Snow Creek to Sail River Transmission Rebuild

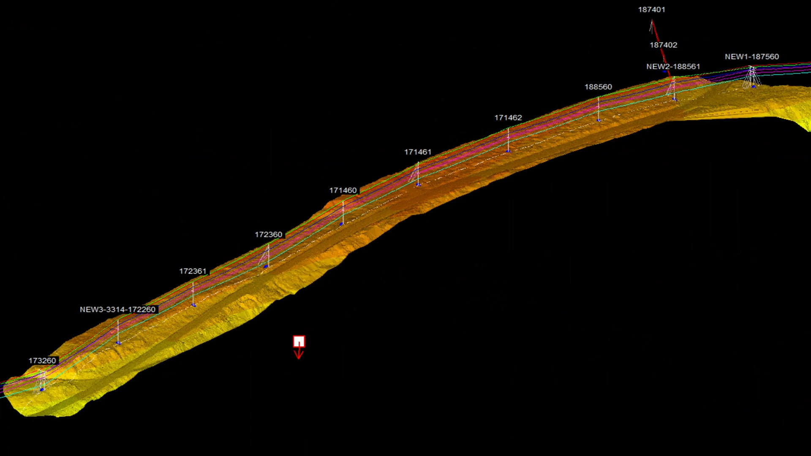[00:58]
Utilizing LiDAR data to obtain the ground profile, the new line was designed and modeled in 3D space.
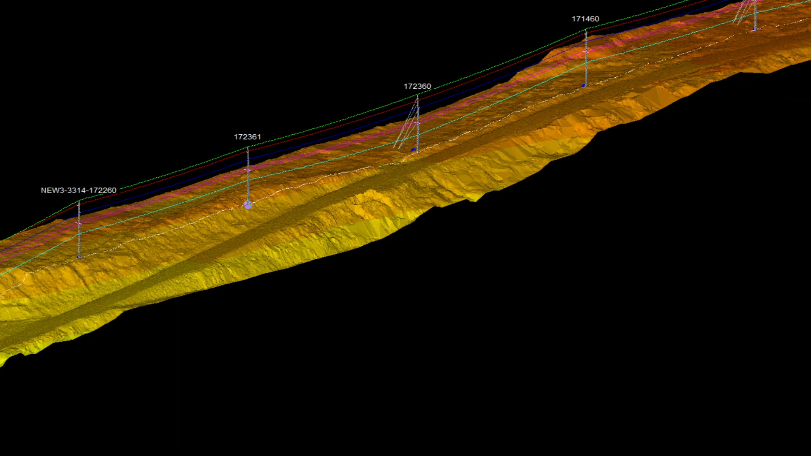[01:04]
Using the material properties of the conductors and poles, a very accurate model of the line is created.